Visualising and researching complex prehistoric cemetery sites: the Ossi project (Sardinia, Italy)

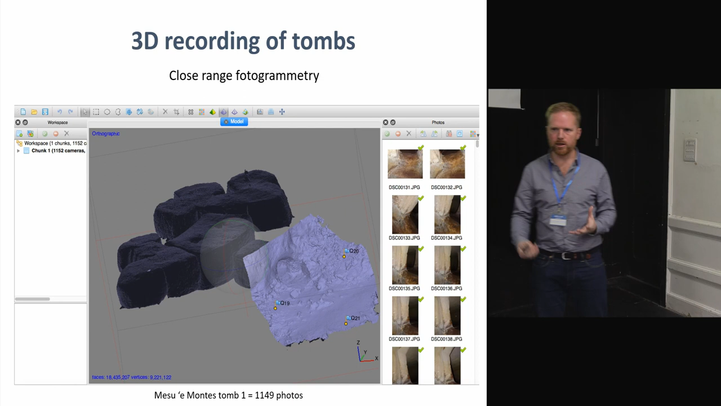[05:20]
the top the bottom so you can just try to reorient manually your 3d model that's not very accurate so that's why we integrated uh targets on the on the models which were or which we had a very
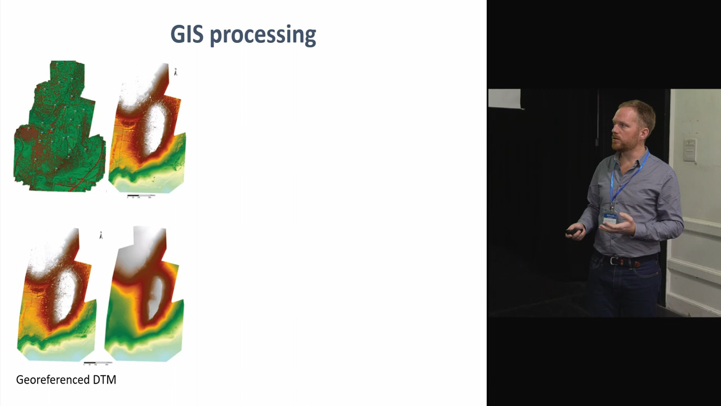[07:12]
gis we've done all the post-processing in our gis so he created the uh the gtm model so the digital carrying model out of the the pine clouds from which we could then create another photo and also a control map of the entire area because all the id we have from the beginning is to a very detailed documentation of this complex cemetery so that's the starting point we have the map so just to point you the cemetery the tools are located here you can see the small black points um around the uh around
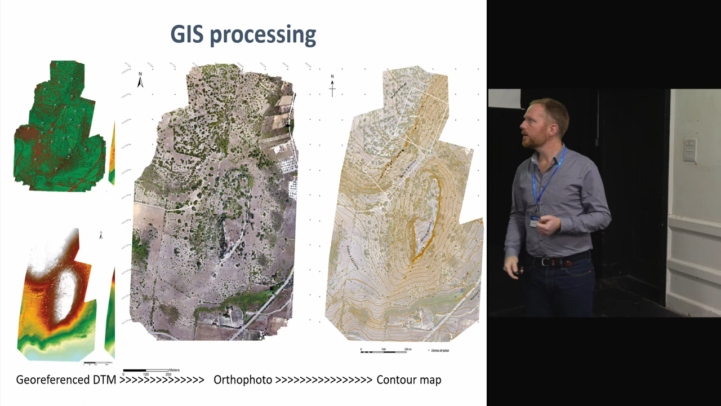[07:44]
the cliff and then we try to merge together the the two data sets so the 3d models of each individual tubes together with a general 3d model of the landscape which proved a little bit tricky and here that's where i reached my limits i'm not very good i'm good with you know just creating simple models but when it's about more animations and working with 3d data um it's not very my thing so we managed to do you know using the the gps
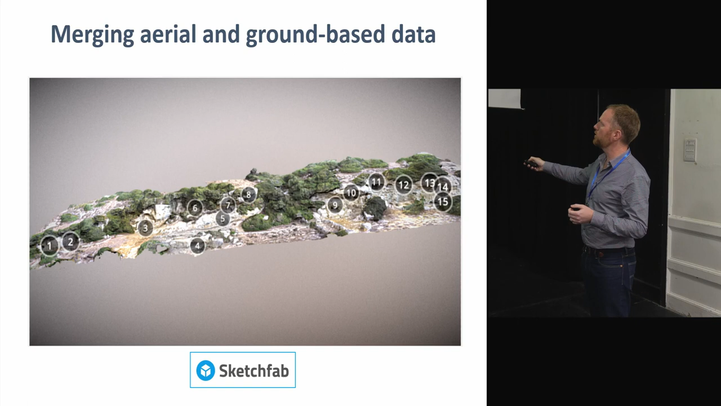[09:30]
so you see the different tombs and then the graphy and then you have a the auto photo as well together or uh that's a vertical auto photo of the symmetry where you can see the entrance of all these rapid tubes together and again this it's it's maybe technically simple but that's really something that is missing at the moment for those symmetries so what you have in the current documentations are usually small black and white contour maps of the tubes and that's pretty it
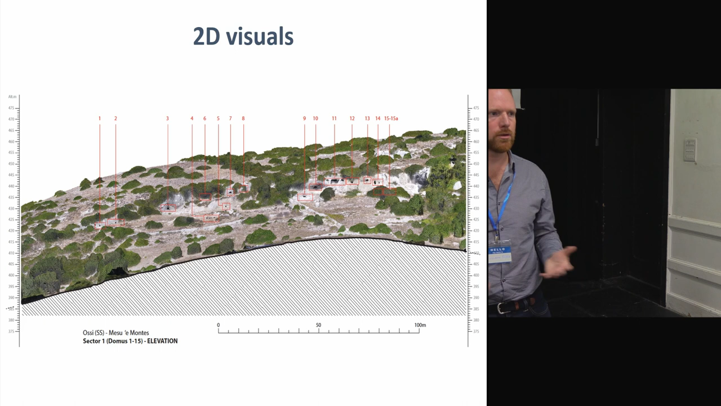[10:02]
so it's good to have this more contextual information and visuals about those tubes so we we use as well the 3d models to create again those more conventional styles uh but maybe more
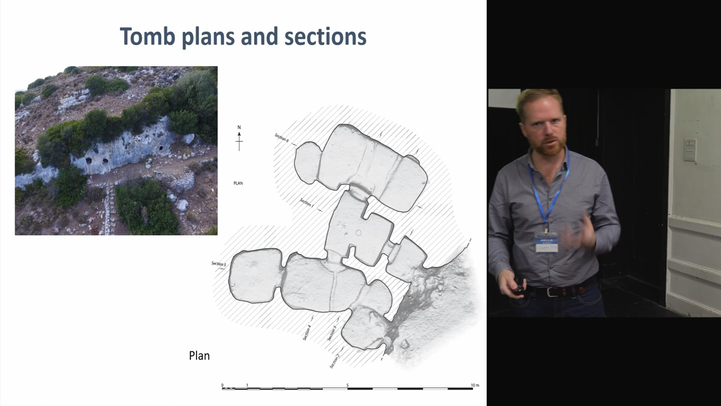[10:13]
detailed plans of cross sections just to give you a few examples uh so that's a plan of two number one if you recognize as well the uh the entrance the main chamber and then the set
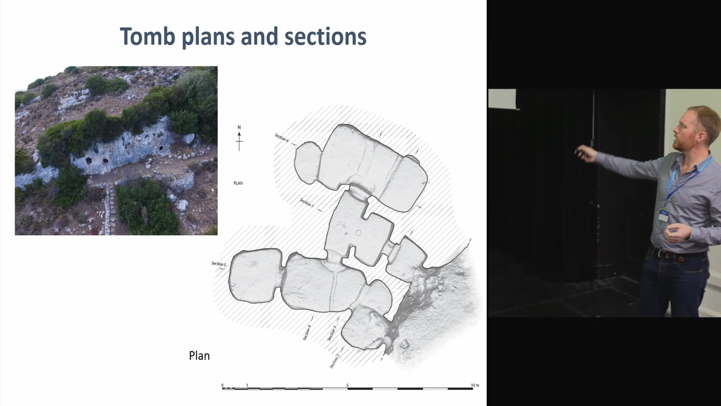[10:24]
the very old stairs on the side a cross sections as well just with a human scale here and the chamber and the main chamber are some details as well of the decorations which you can also see through very nice photographs by my uh local colleague nicola castanke
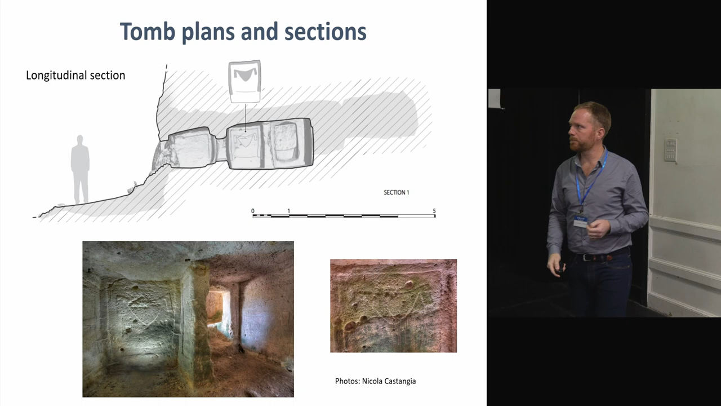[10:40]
uh working on this georeference model were also interesting to to think about some archaeological questions as well and one of them which is a bit typical for uh
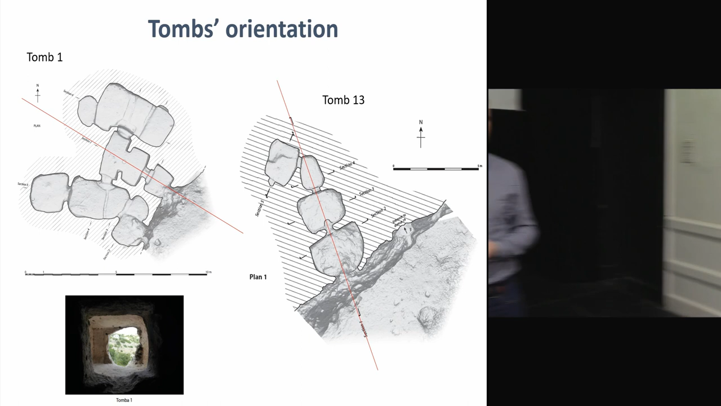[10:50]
many many monuments or you know monuments in general is about the orientation of the tombs uh often there are discussions on how the
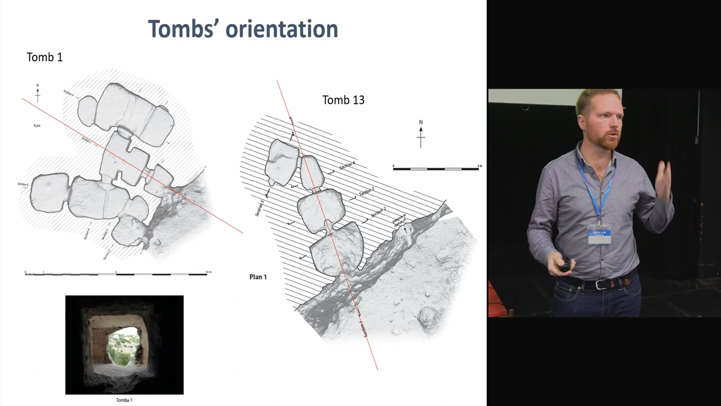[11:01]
tubes are aligned to specific landscape features so we wanted to kind of explore these ideas uh those rocket tombs they are very linear structures in terms of design you they have they consist in a succession of different rooms or chambers which are delimitated by small doorways they're really thought out as really linear architectures and it's easy in a way to to look at where the things are looking into because if you sit on the back of the chamber and you look through the alignment of those doorways you can
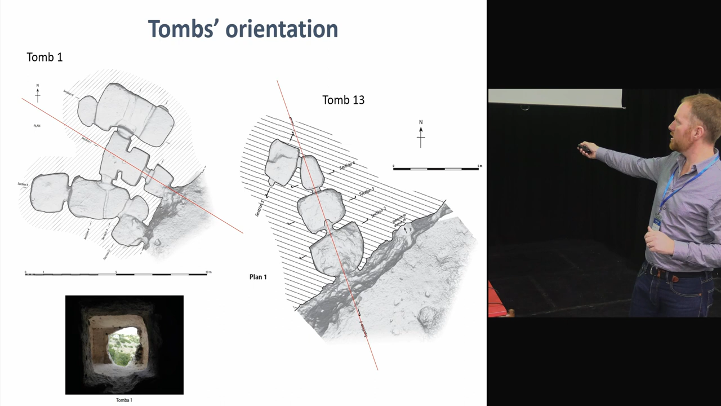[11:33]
answer them like this here you can see exactly where the the tomb is pointing out but you can also double check this by you know creating the just just lines of the plan and in this case what was interesting is that the uh